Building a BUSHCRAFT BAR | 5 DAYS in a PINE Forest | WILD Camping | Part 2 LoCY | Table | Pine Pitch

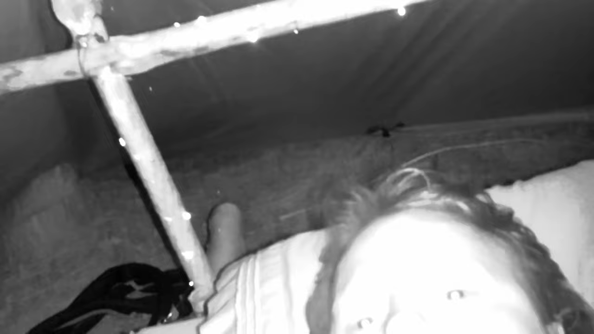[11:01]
The headboard is not complete yet. The bar was finished off today though, it was good. Yeah? All good, brother. So that's Benny Boy, he's the last one awake, it was just me and him tonight. So I'm gonna sign out, peace out. Catch us in the morning.